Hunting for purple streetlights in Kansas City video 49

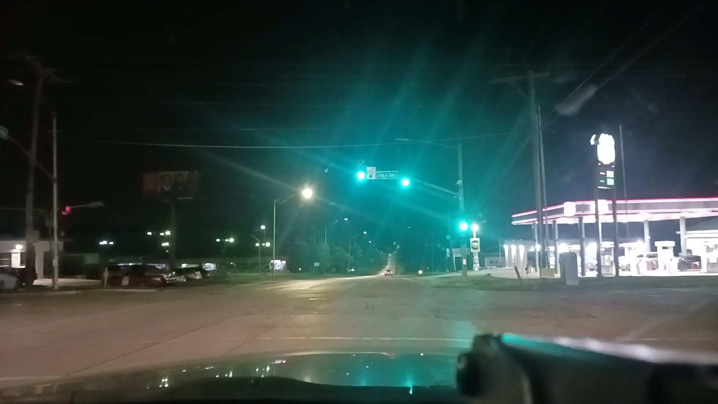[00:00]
Okay, so this is video, I think, maybe 49 of Hunting for Purple Streetlights in Kansas City. That was James A. Reed Road that we just passed. We are on Bannister Road, and I'm going to go to Elm.
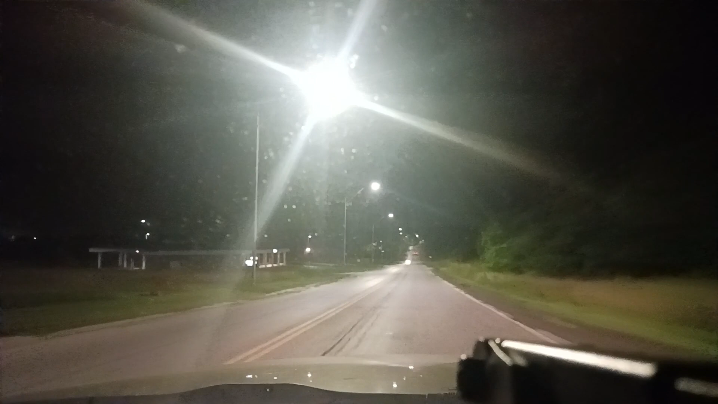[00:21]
I'm looking for mercury vapor lights, purple street lights, construction, even like colored lights on houses, and like basically like road work indications that there could be blockage at certain points to show that these things are not randomly put. Some of them are not randomly put, at least.
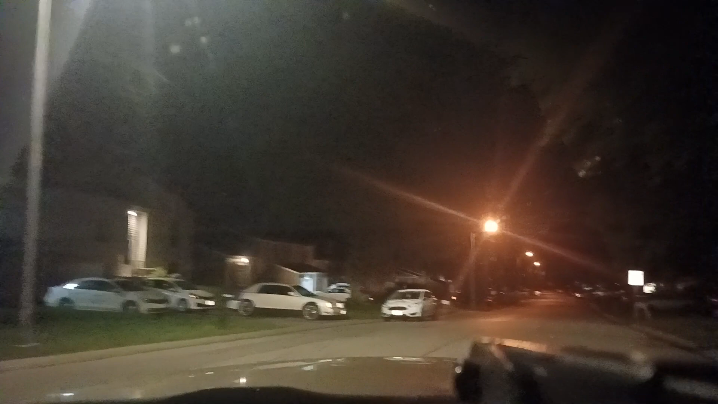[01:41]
So I can't quite remember which road it was. There's what I was talking. Okay.
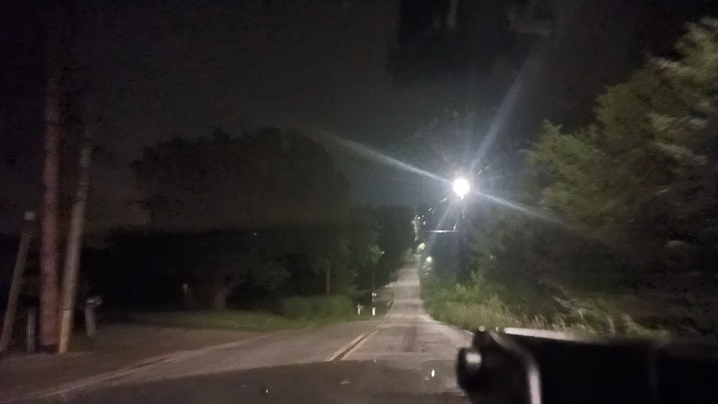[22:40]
Mercury vapor light. So we missed one mercury vapor light back there, but there's also this one.
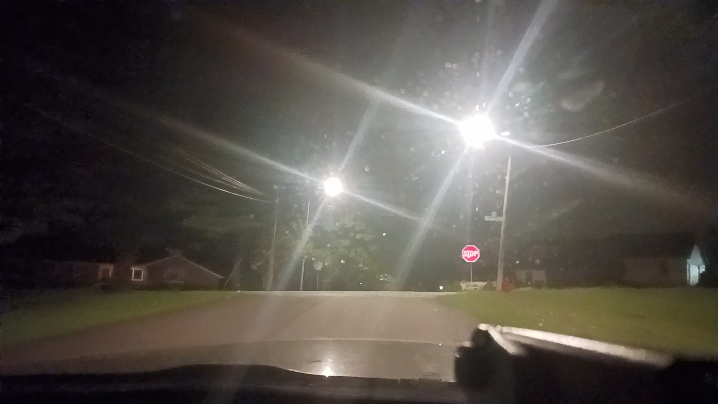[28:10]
Okay, this is it's Manchester. Yeah, it was Manchester. Okay, so I guess we can go to the left. I don't see how it's not gonna be a dead end. Let's see. Actually, maybe I'm wrong about that. This is 74th.
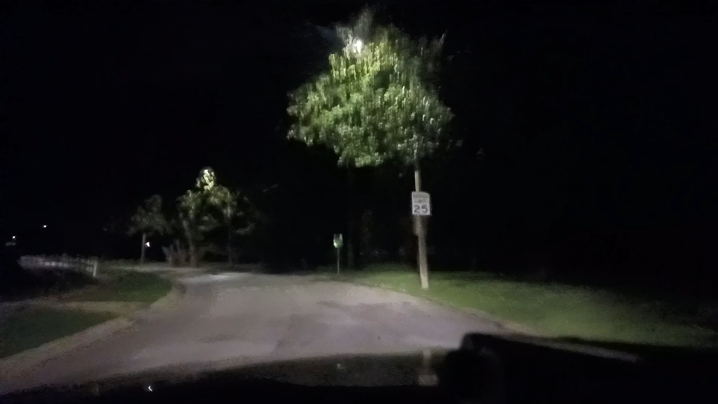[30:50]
One of those lights is off, by the way, or it's not on the pole. Actually, I think there is a light on it, it's just off. But that's just one.
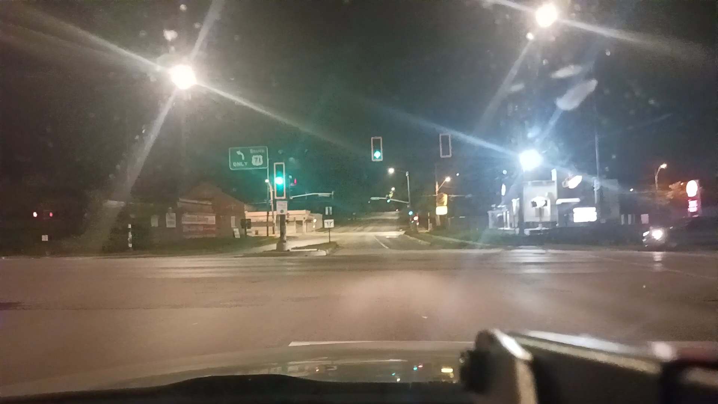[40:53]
Prospect Avenue. There is a mercury vapor light right there. You can just barely see on a building. That light's off.